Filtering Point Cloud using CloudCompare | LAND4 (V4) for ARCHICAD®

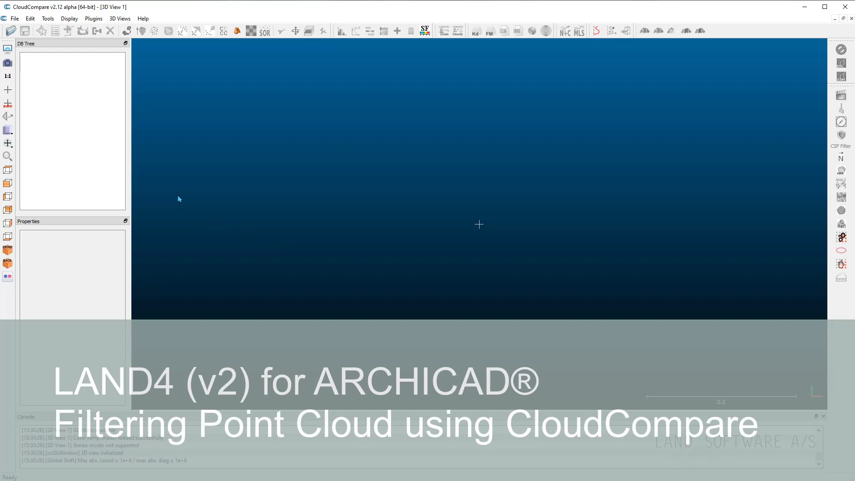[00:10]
Hey everyone, I'm Daniel from LAND Software. This is a short introduction on how to use CloudCompare to filter and subsample your point cloud before importing it in ARCHICAD using LAND 4. First, you would have to import your point cloud,
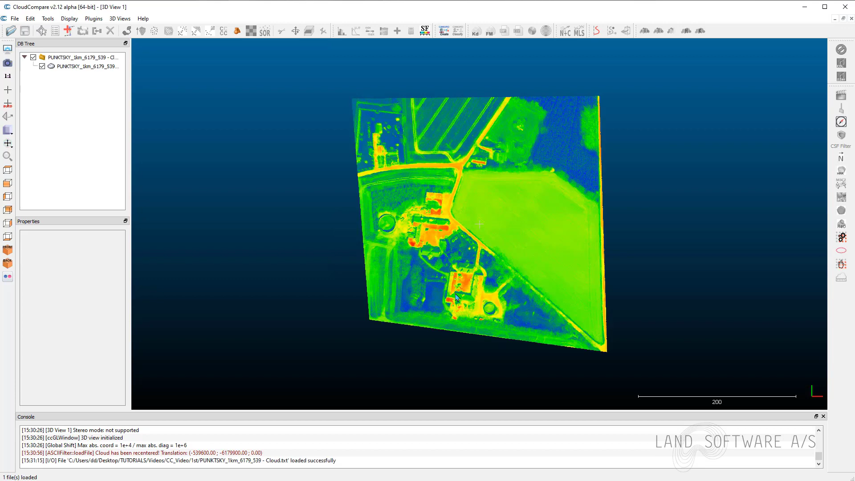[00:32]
Now the point cloud is imported, and you would see it in the tree here, in the tree box. And once I make the selection of the point cloud in the tree, in the property box, I'm able to visualize different information about the point cloud, including the total amount of points contained by this point cloud, which is about two and a half million at this stage.
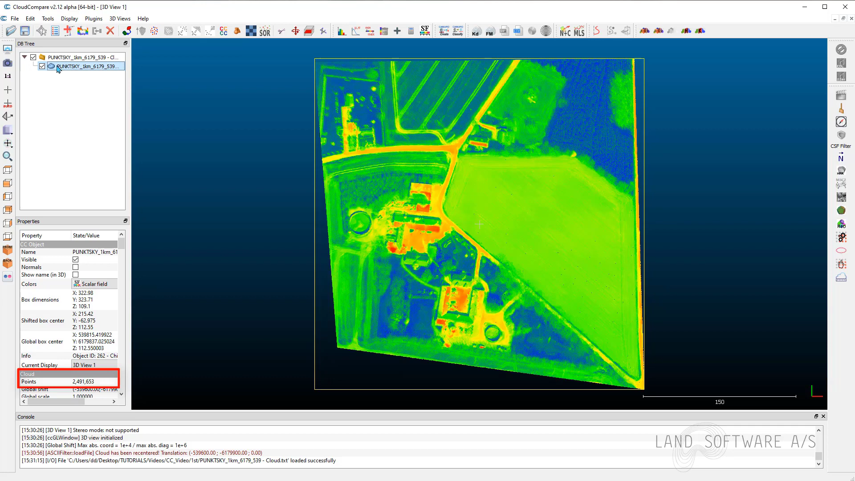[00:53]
If I go to Colors, I can switch it from Scalar Field to RGB.
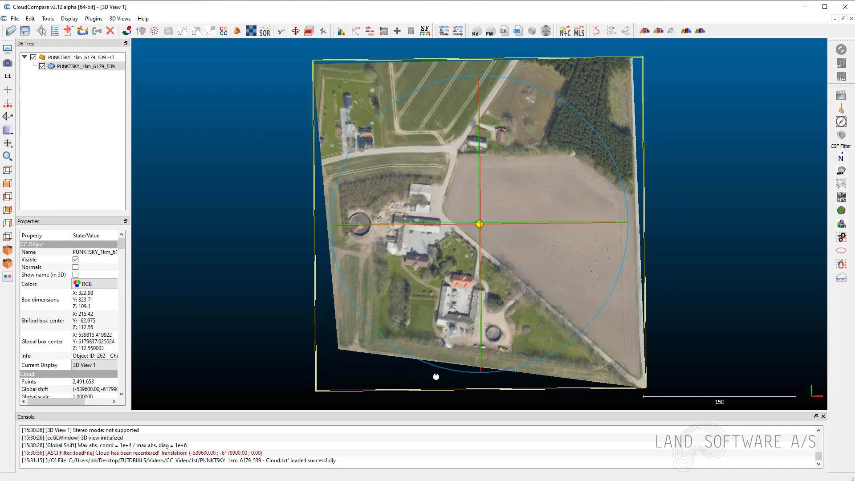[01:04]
In this way, we can visualize the point cloud colorized in a natural way,
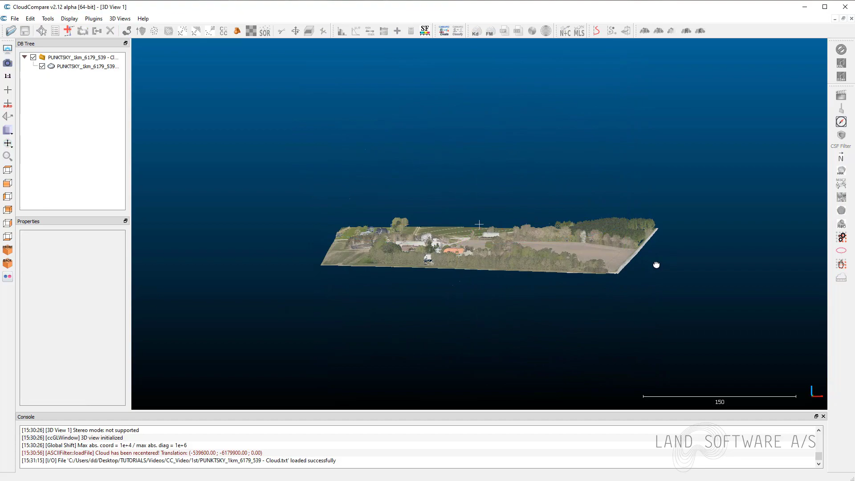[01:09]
and sometimes it's easier to make better decisions.
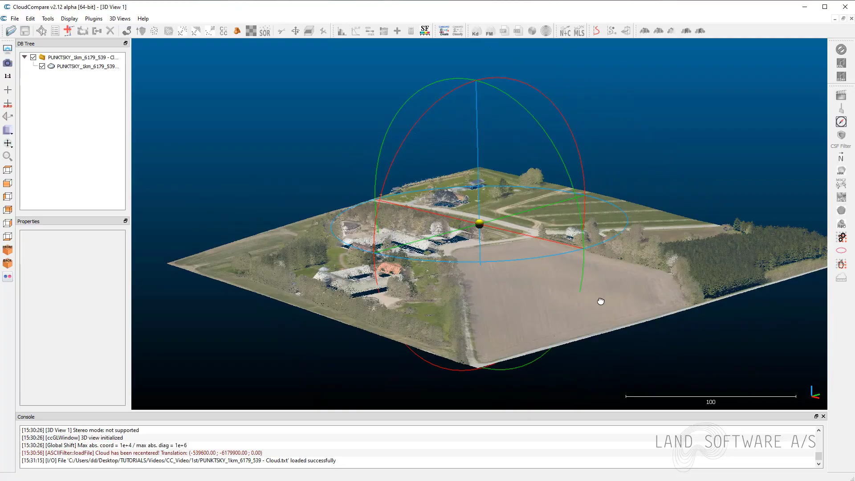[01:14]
And as we can see, the point cloud is very dense and contains a lot of spot levels.
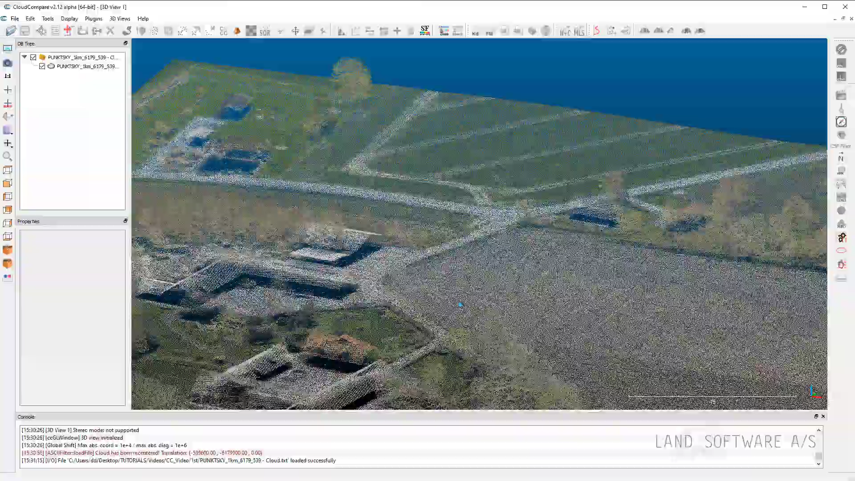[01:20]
Some of them are representing trees and different kinds of constructions.
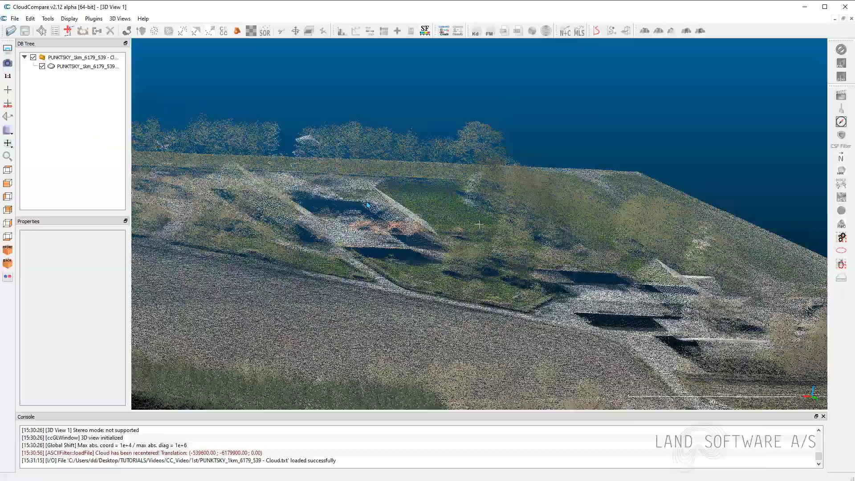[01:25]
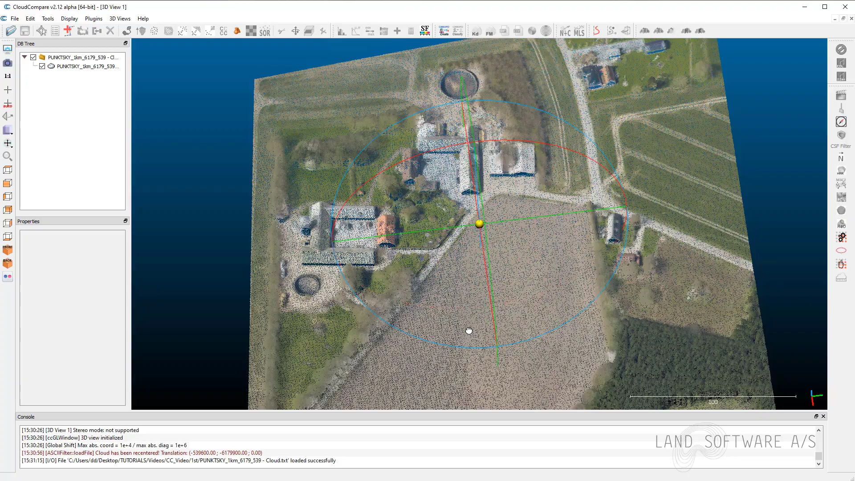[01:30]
So what we'd like to do in order to import it in ARCHICAD is to basically subsample and have a lower density of these points, and not least extract the trees and the house,
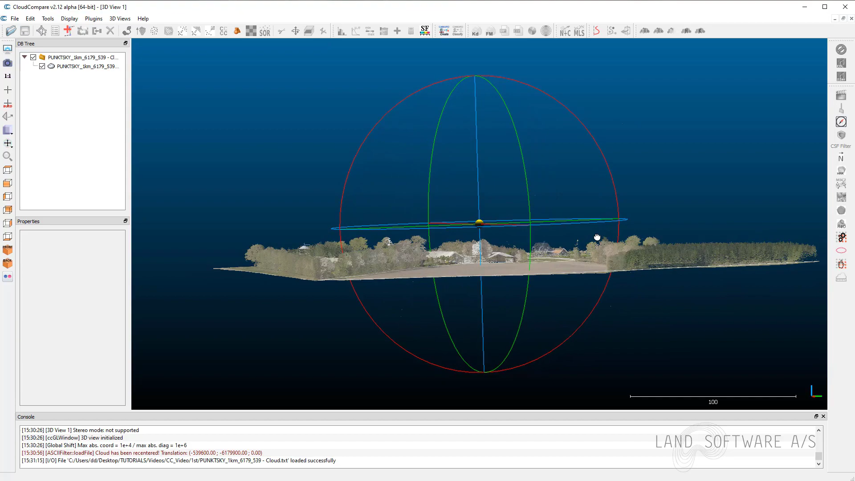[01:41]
so we have the terrain available. First thing to do is select your point cloud, and then we can use the SOR, the Statistical Outlier Filter, to remove the points far from their neighbors. We can press OK.
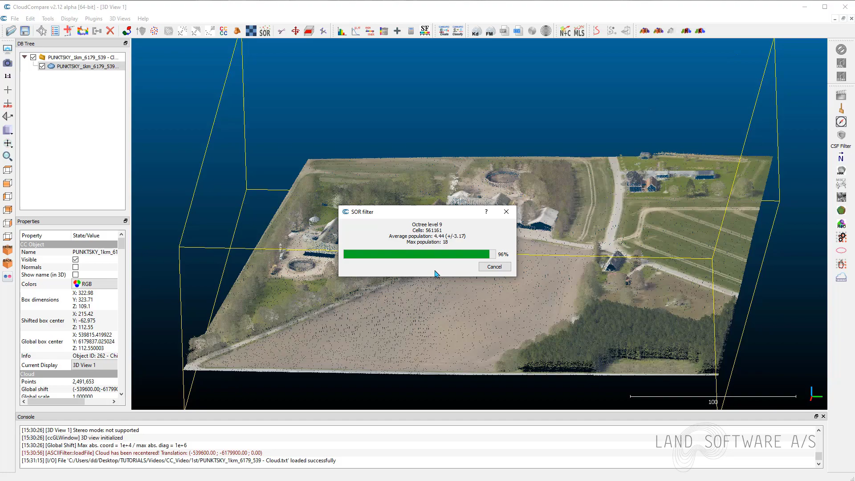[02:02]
Now, at this moment, using this filter,
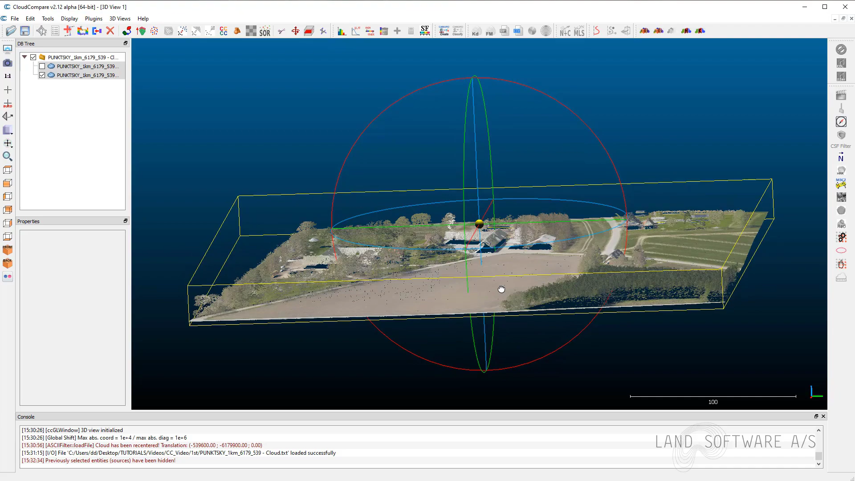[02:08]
some of the noise should be removed and the point cloud should be improved. We can now continue by extracting the off-ground information, so we can make the selection of the upgraded point cloud, and then use the, under the plugins, we have the CSF filter. Here, we will choose Relief and press OK. And now, as we can see from our point cloud, we will have a new folder with two different point cloud,
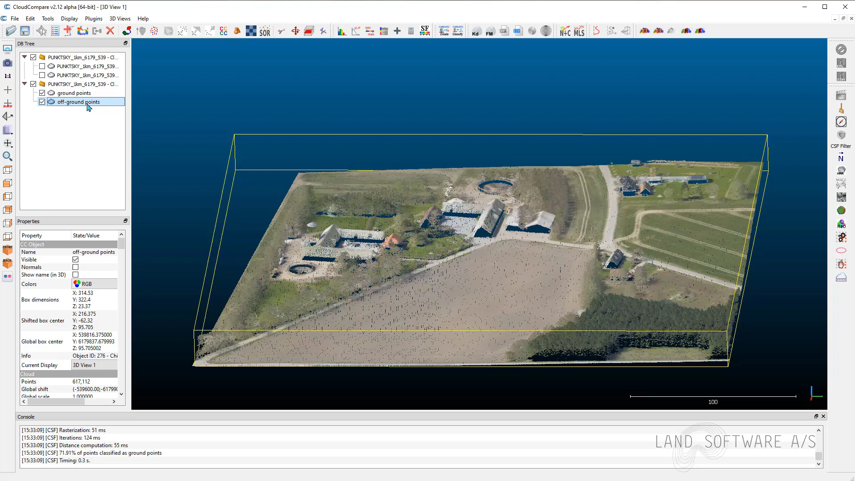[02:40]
the ground points and off-ground points. So if I turn off the ground points,
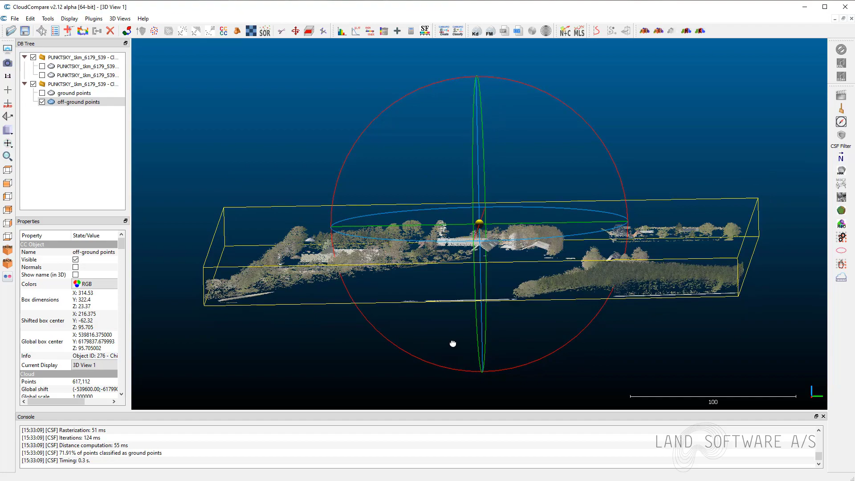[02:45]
we can now see that we have the trees and the houses are representing,
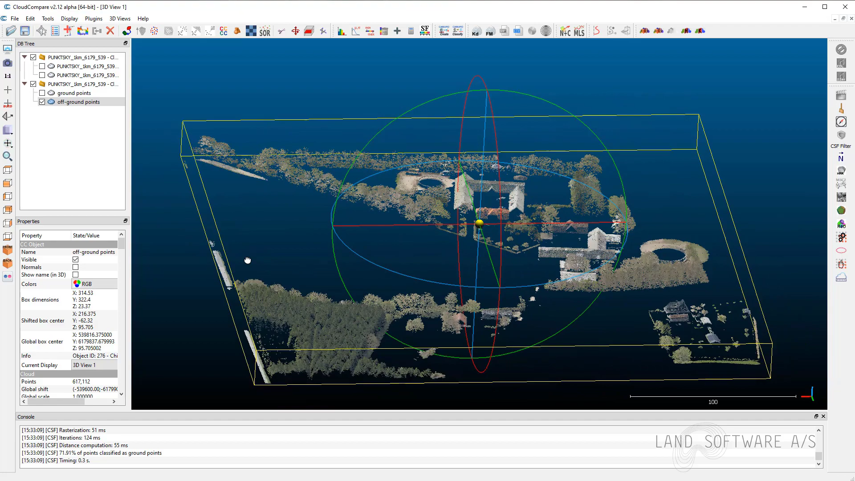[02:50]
are represented above the ground.
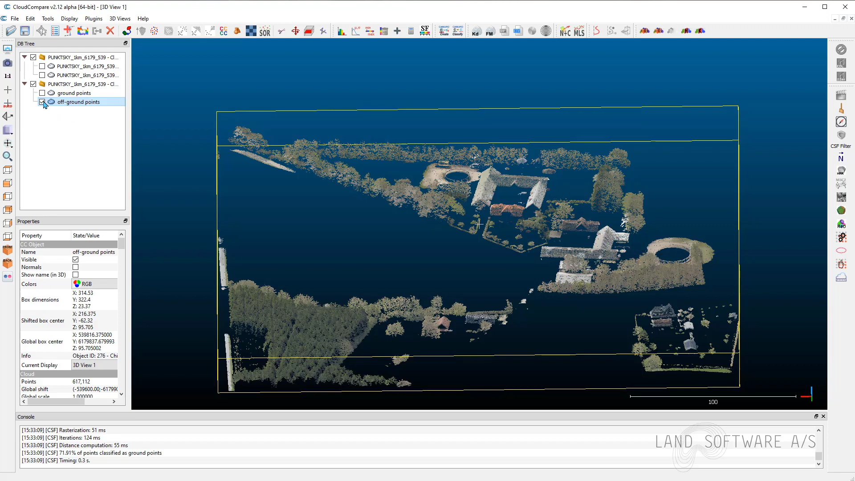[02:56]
And if I turn this off and turn the ground points on, you can see now that we have the terrain.
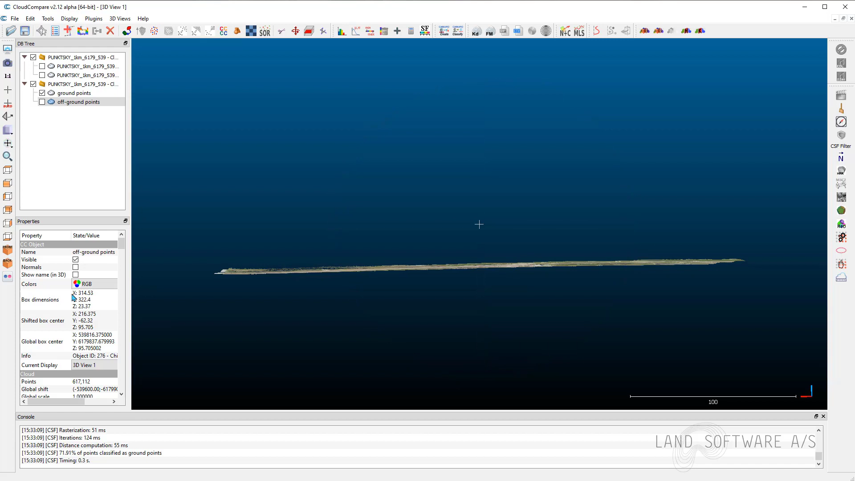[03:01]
We can also do this with the side views, where we can rotate the point cloud,
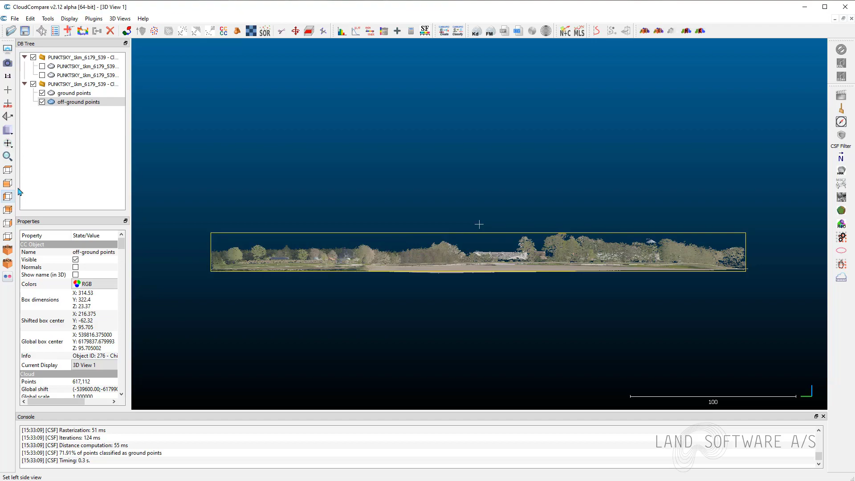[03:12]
once we have the points representing the terrain extracted, we are now able to subsample this point cloud.
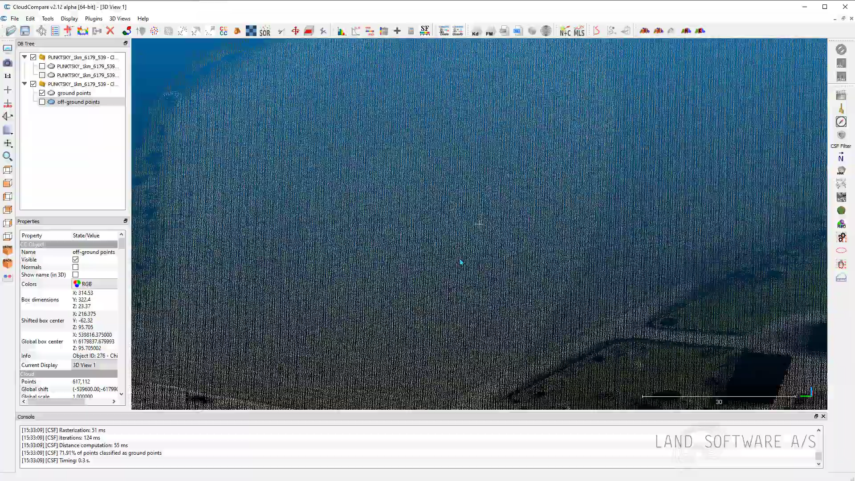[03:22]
Because the density of the points within the point cloud, it's very high and this will create problems in AkiCAD.
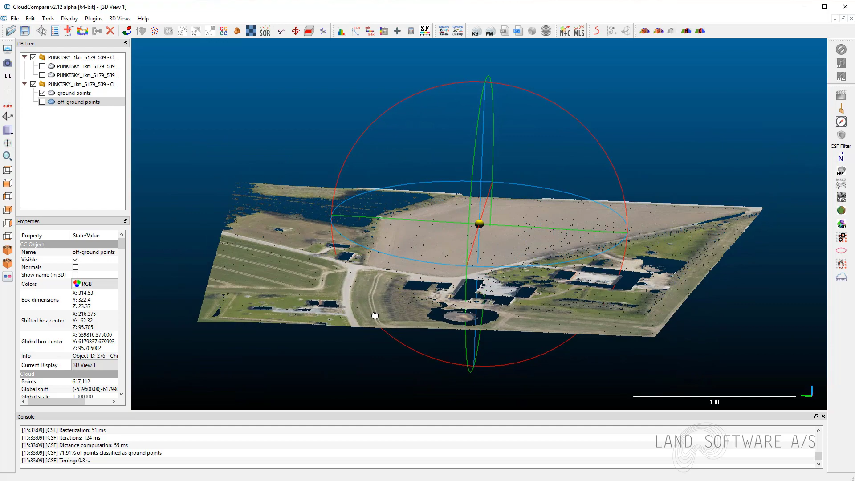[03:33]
Therefore, we will use a tool so we can make the selection of the point cloud and press for the subsample a point cloud tool. Here, the method will use its space. And then we can input a space, a minimum space between the points, which is defined by the point cloud itself.
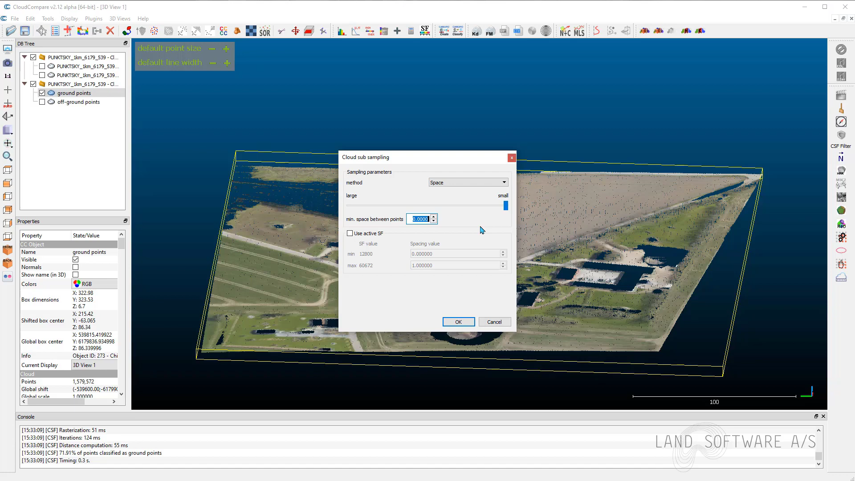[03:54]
In this situation, I'll use, for instance, maybe five meters.